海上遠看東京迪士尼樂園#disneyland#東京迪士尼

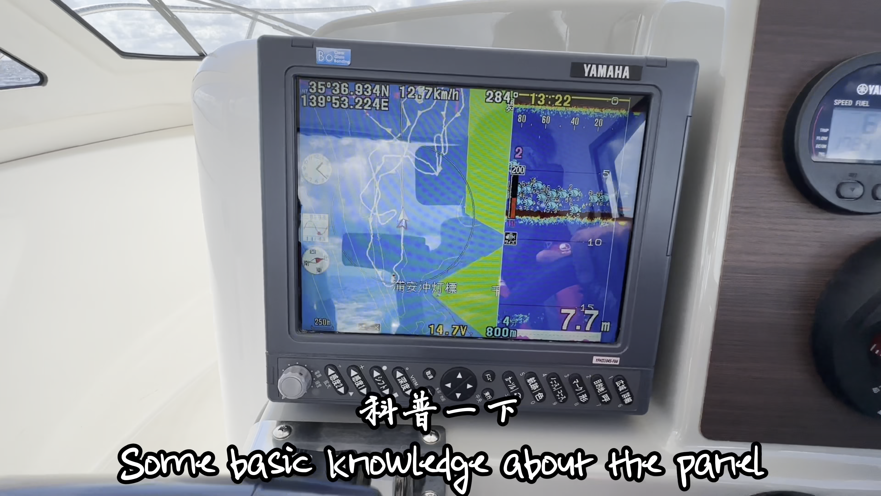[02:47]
This is about the depth of the sea, and this is the speed, and this is the direction where we go, the map, GPS.